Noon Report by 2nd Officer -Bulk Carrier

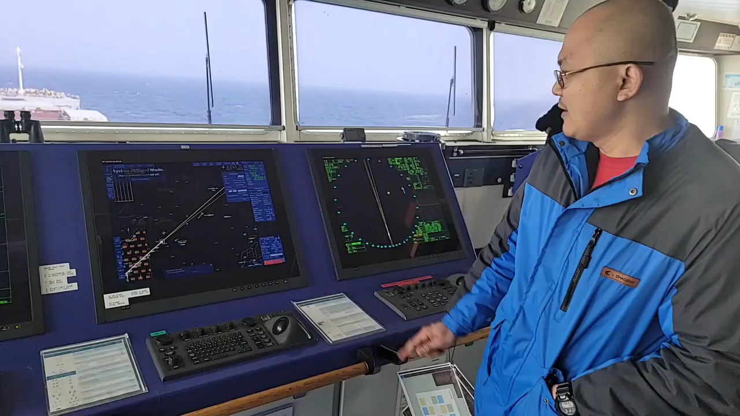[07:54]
Ito, papakita ni Segundo. Bale dito mo makikita yung ETA natin. Tapos dito rin makikita mo kung halimbawa, gusto mong paratingin ng April 6, 10 o'clock ng umaga. Ano ba yan? Ginuturo mo na yan? ETA. Hindi, ano yan? Ano yung equipment? Ito yung ECDIS. Yan yung ECDIS para sa mga hindi pa nakakalam. ECDIS, Puruno. ECDIS, Puruno. Puruno, tapos, ayun, mas madali siyang gamitin.